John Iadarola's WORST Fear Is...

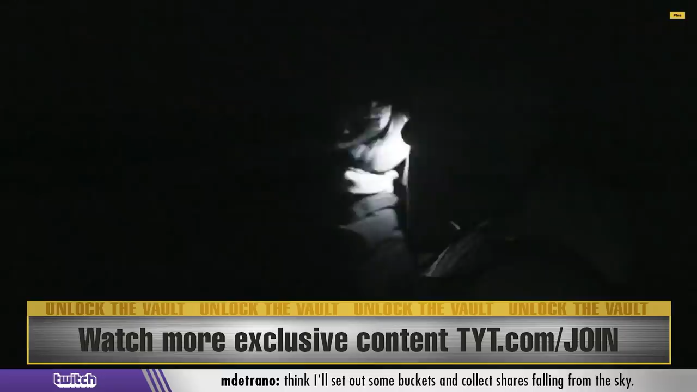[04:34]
Look at it. How is that a polar bear? How is that a polar bear? No, but it's dark, Cenk.